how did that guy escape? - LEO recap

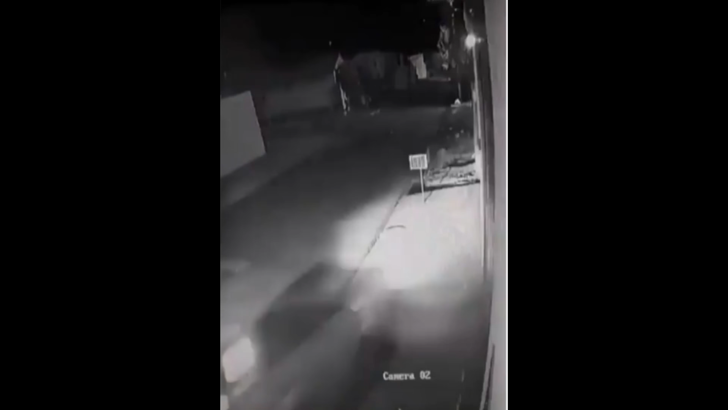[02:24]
I have no idea where this took place at, but it looks like police are chasing a dude. He's going at least 45, 50 miles an hour, and he just steps out of the car and walks off. I've tried to use the Google box to figure out more information about that one with no success.